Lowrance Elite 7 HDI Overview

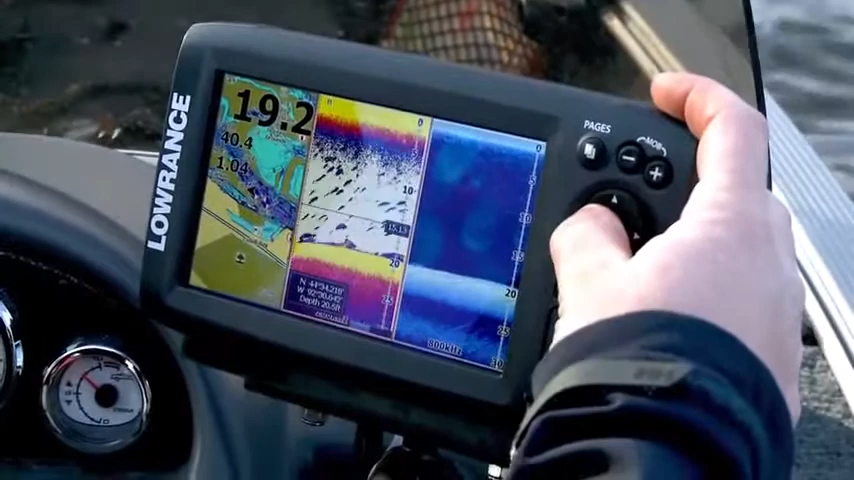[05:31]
We can actually take and scroll back in history and hit enter, enter, and now we just marked a waypoint so we can go back to those fish.